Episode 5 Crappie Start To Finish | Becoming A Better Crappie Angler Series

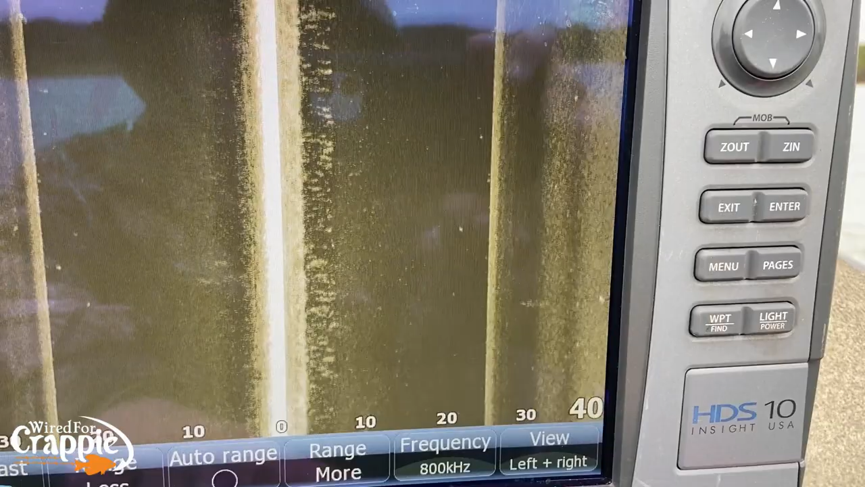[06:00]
You see right here, 50 feet on one side, 50 feet on the other side, okay?
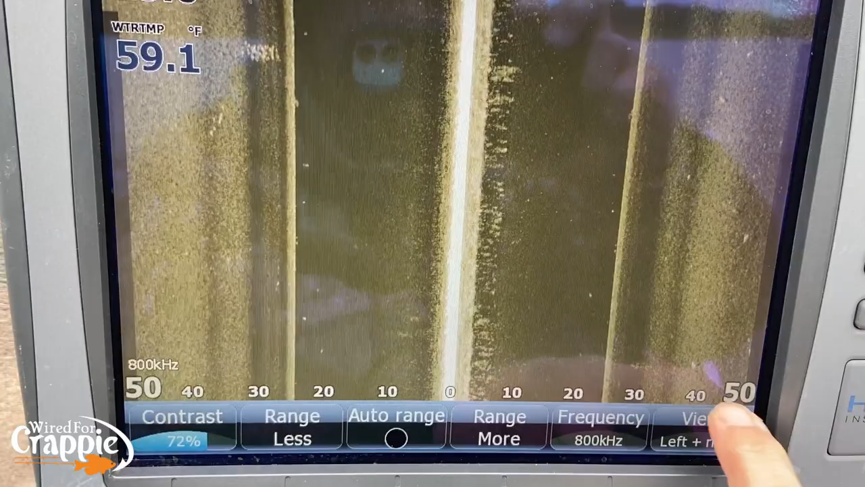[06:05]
On screen: water 59.1°F
And we are looking at a point.
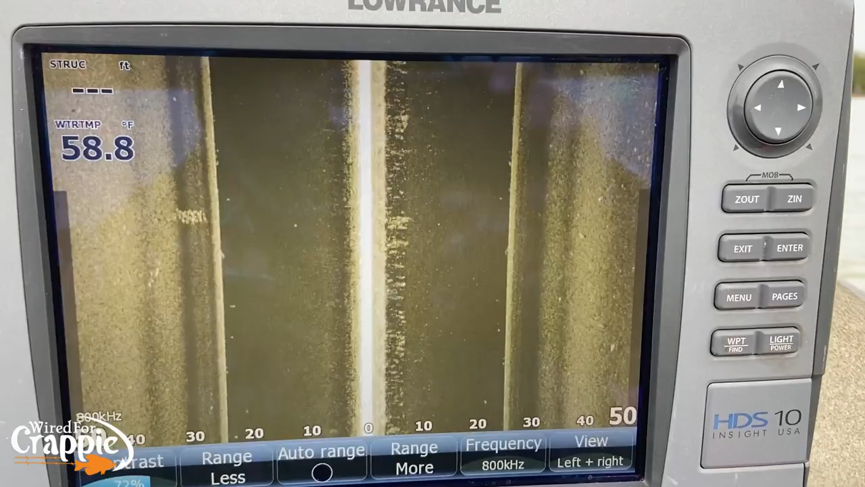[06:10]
On screen: water 58.8°F
First of all, we're going to look at a primary point, okay?
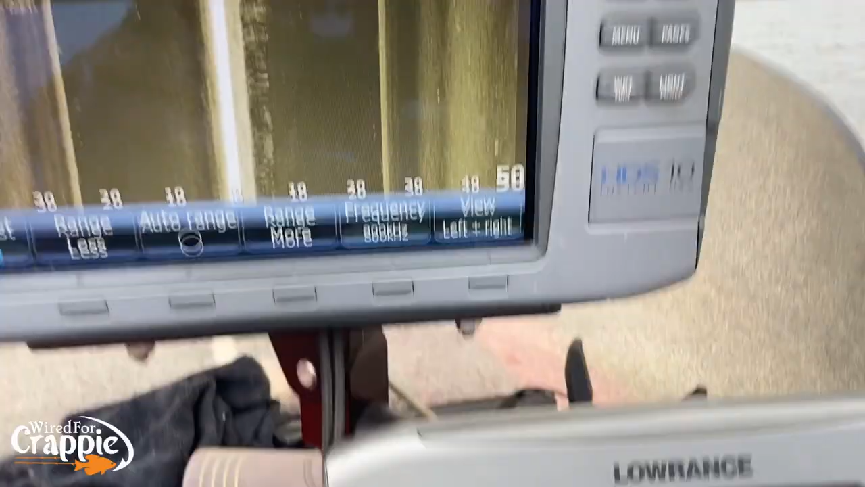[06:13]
And it does have some structure on it.
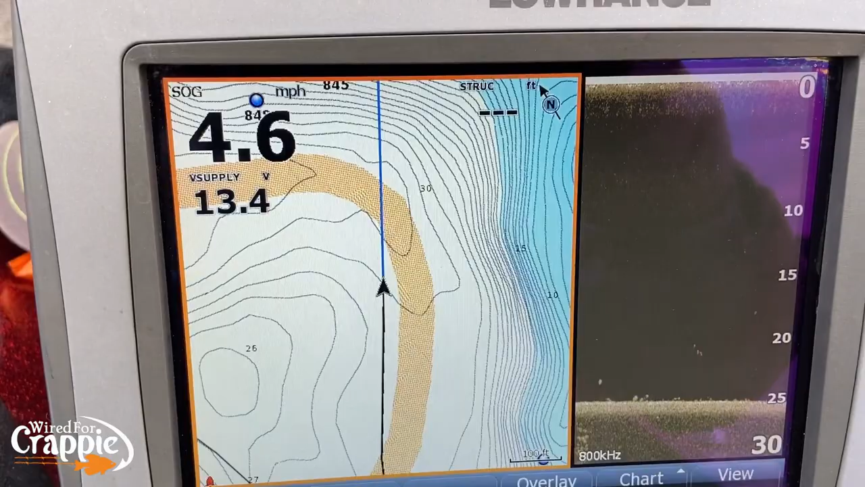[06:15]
On screen: speed 4.6 mph
All right, so as we come up to this point, you'll see the point right here, okay?
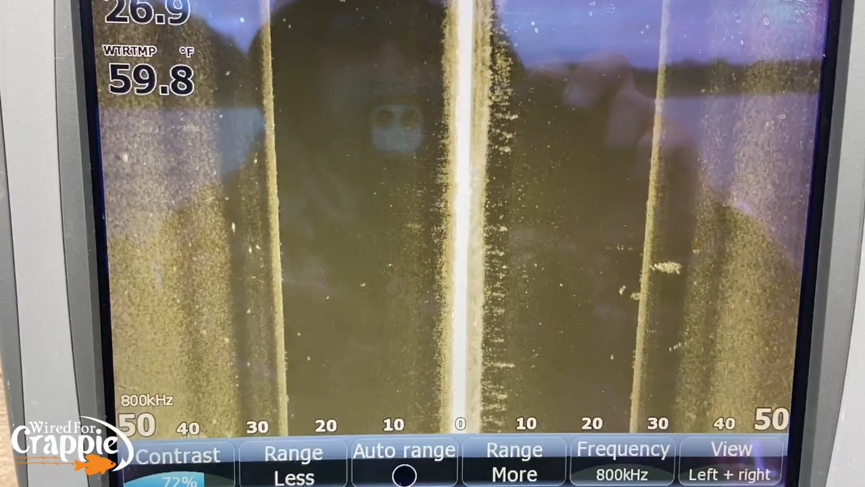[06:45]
On screen: water 59.8°F
So, I'm going to drive through these waypoints. We're actually going to go out to 60 feet.
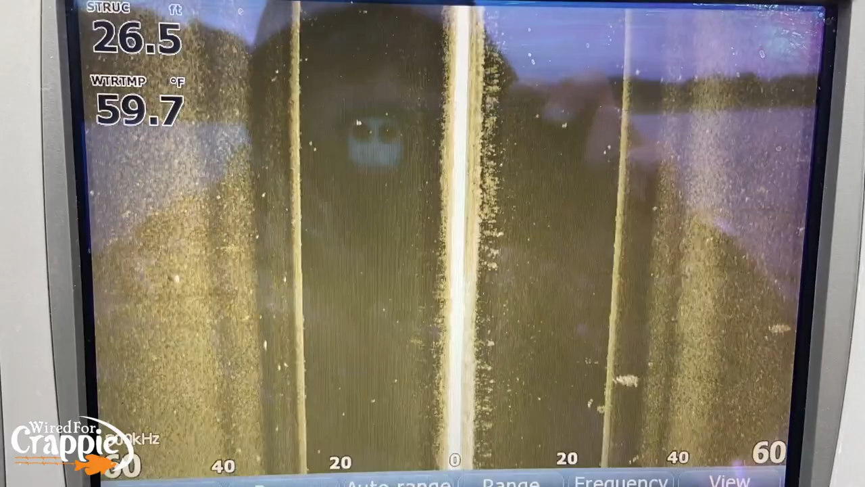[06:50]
On screen: water 59.7°F
Hopefully, we can get some stuff on the edge of the screen, okay, guys? So, here's a little bit better look at that point.
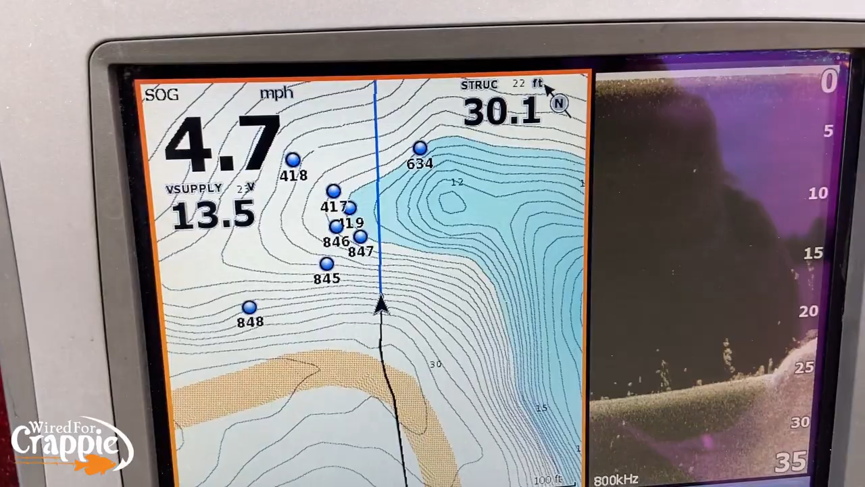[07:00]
On screen: speed 4.7 mph
You can see all that structure on that point, right?
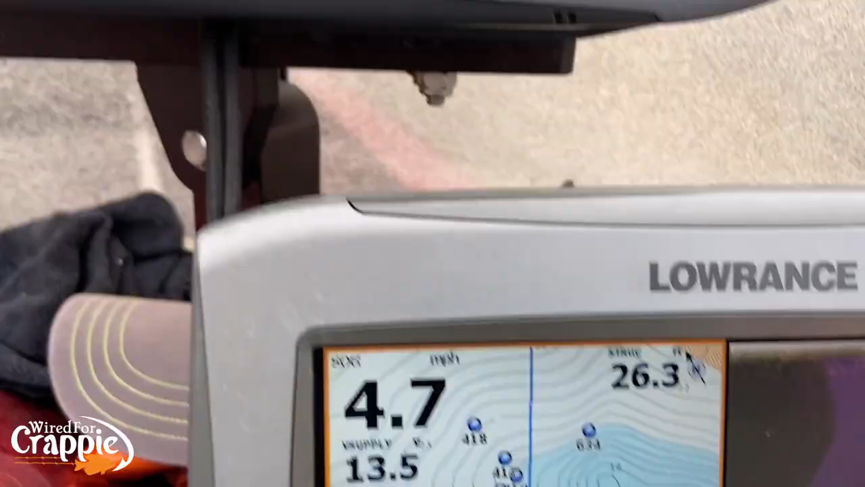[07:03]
On screen: depth 26.3 ft, speed 4.7 mph
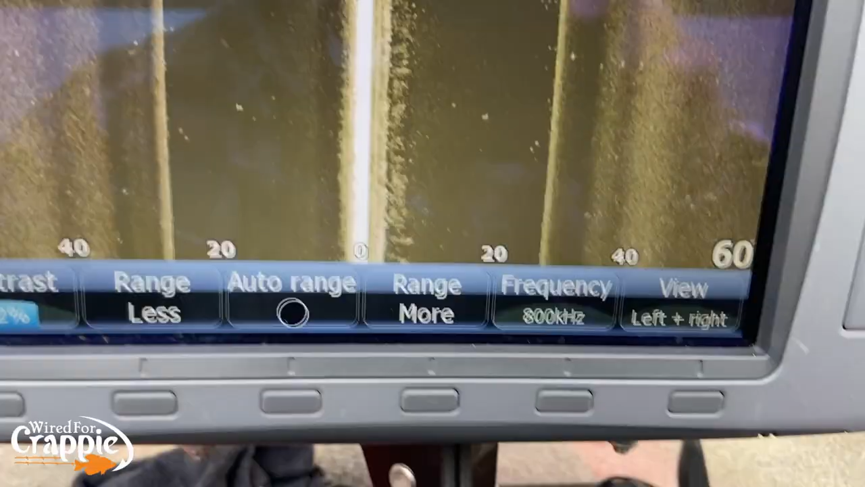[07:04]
All right, so here we go.
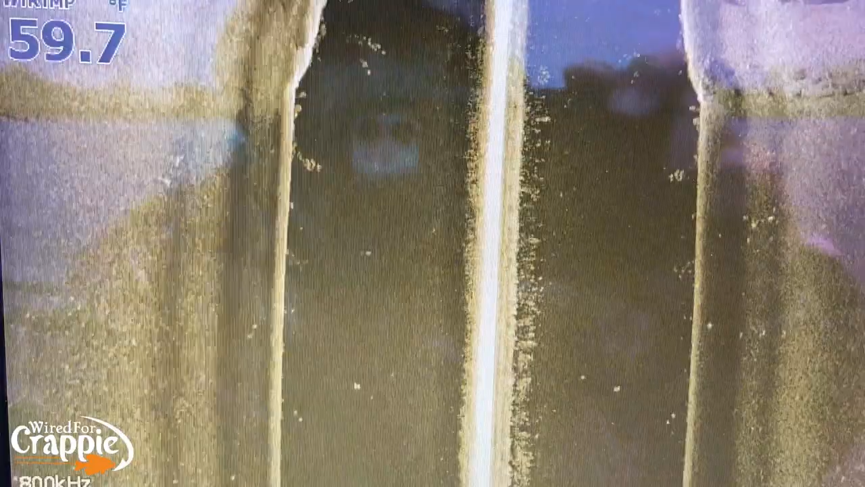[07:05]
We're going up the point. See some structure here. Okay.
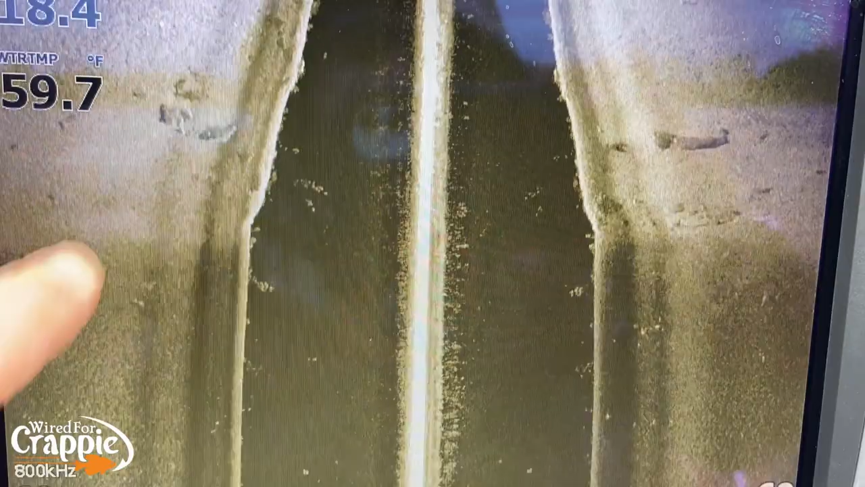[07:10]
On screen: water 59.7°F
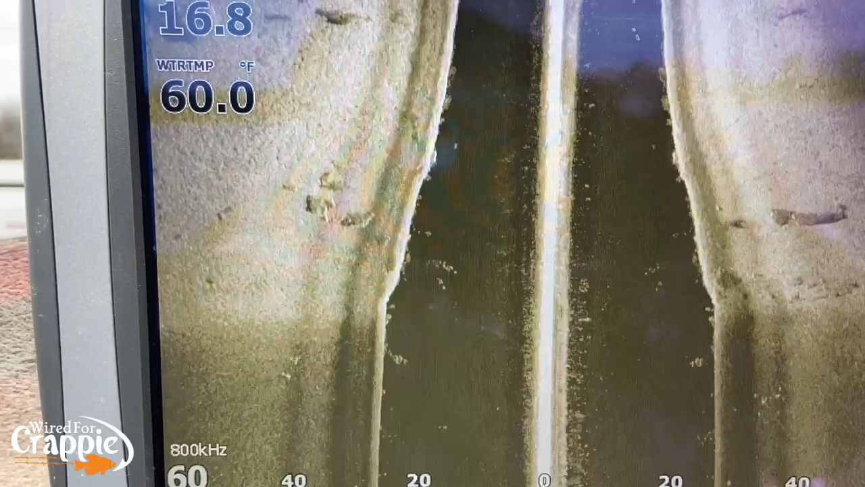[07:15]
On screen: water 60.0°F
There's a brush pile right there.
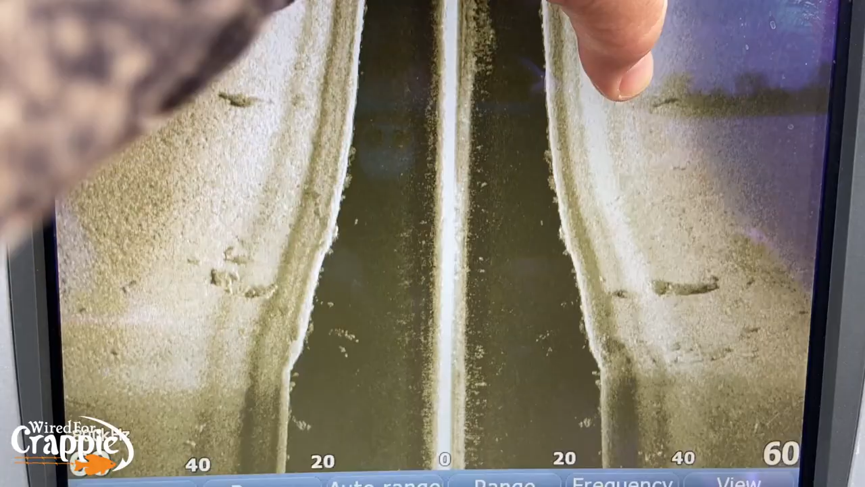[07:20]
There's a brush pile we just went over the top of.
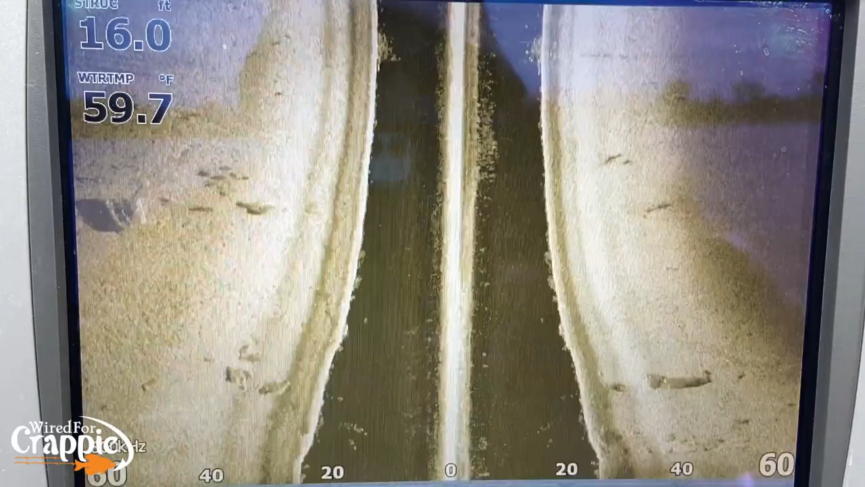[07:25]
On screen: depth 16.0 ft, water 59.7°F
Right there's a brush pile.
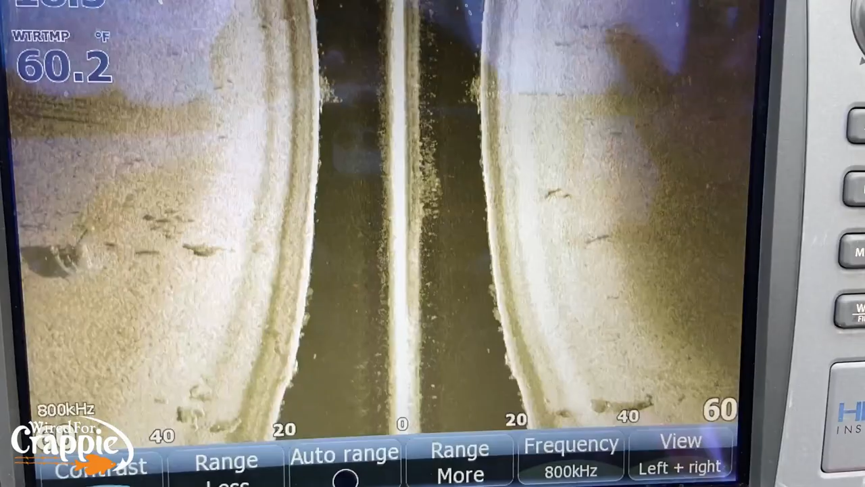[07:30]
On screen: water 60.2°F
There's some brush piles right here. See those stakes right there, guys? Let me zoom in on that a little bit for you.
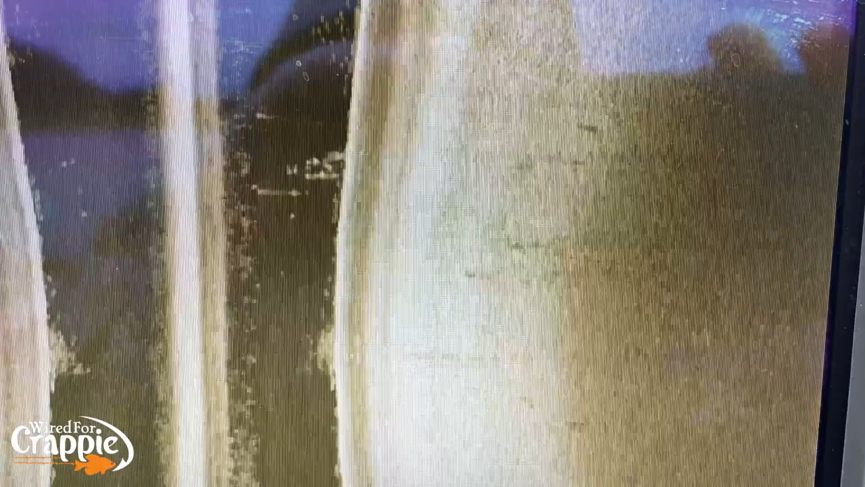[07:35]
So, right there are some stakes. See the little shadows?